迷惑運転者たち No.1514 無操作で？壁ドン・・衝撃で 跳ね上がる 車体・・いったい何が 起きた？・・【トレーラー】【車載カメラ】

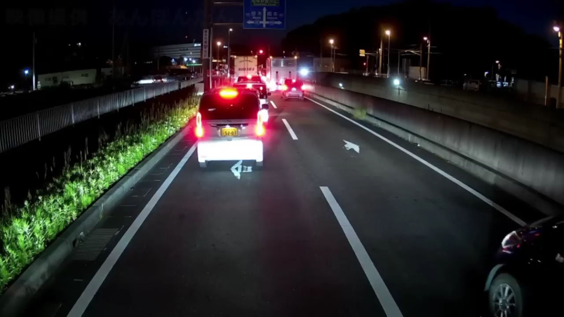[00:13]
なんだこいつ。ああ、剣王道入りたかったのか。俺の前で、俺入れてあげるよ。うん？しょうがないな。
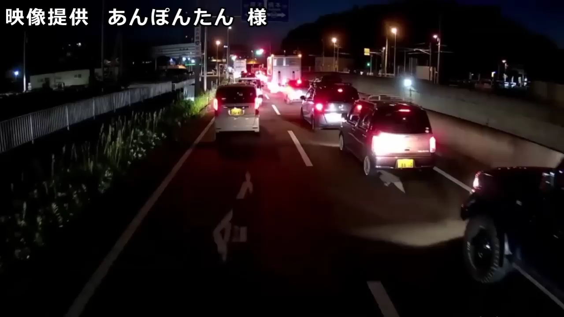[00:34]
誰にでも間違いはあるからな。ちゃんと事前にウインカーさえあげてくれればね、俺らトラック乗りはね、一部を除いて変なやつはいねえんだよ。どっちでも安全に。おめえら老けちまえばーだ。